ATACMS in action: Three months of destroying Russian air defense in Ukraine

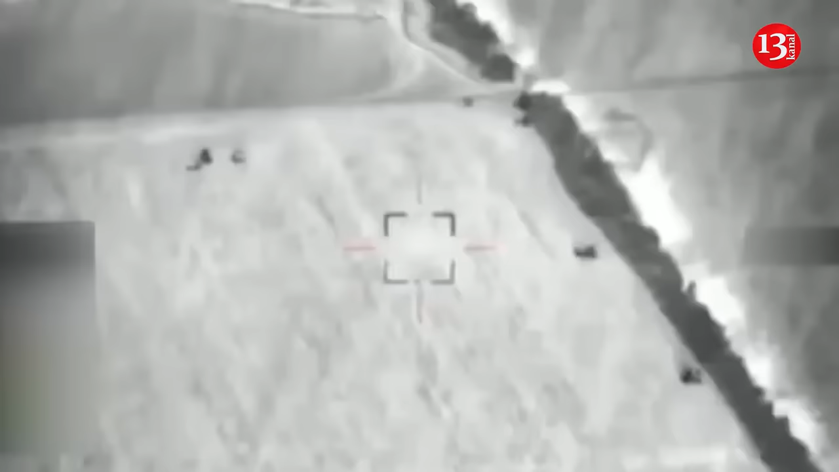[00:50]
This airfield hosts the 39th Helicopter Regiment of the 27th Mixed Aviation Division, part of the 4th Guards Air and Air Defense Forces Army of the Southern Military District, comprising three aviation squadrons.
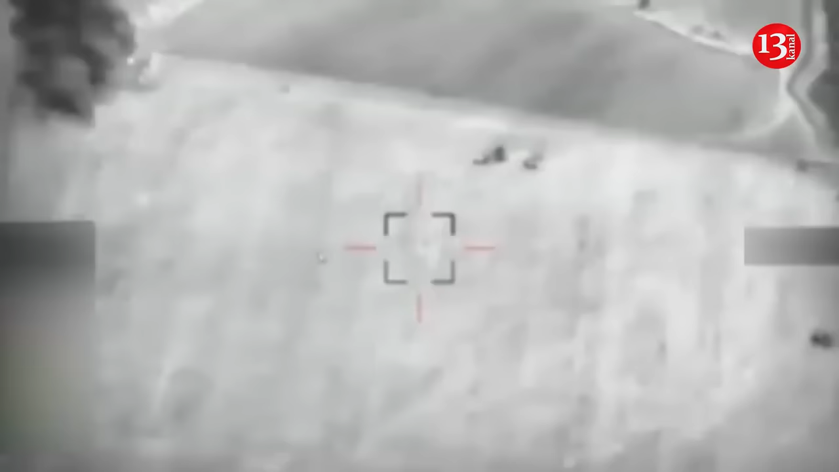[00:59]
The missile strike destroyed three launchers and a radar station of the Russian S-400 Triumph Air Defense System.
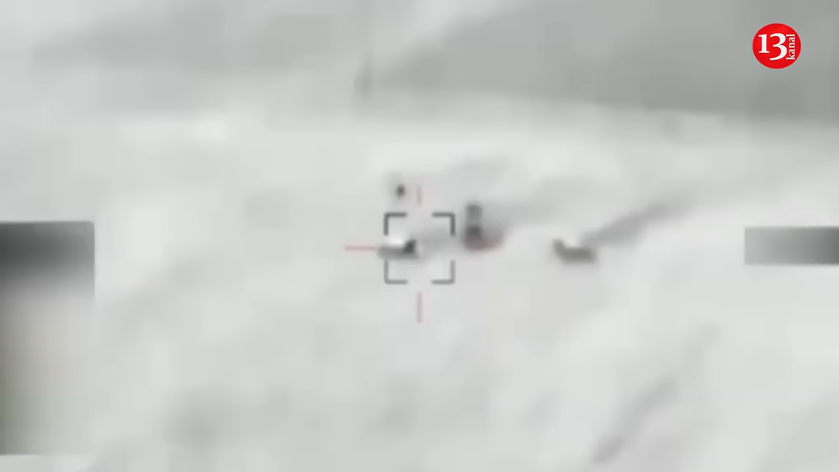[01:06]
Following this, a second significant strike was reported at the reception and repair center for military equipment of the 77th Anti-Aircraft Missile Brigade in Korinovsk,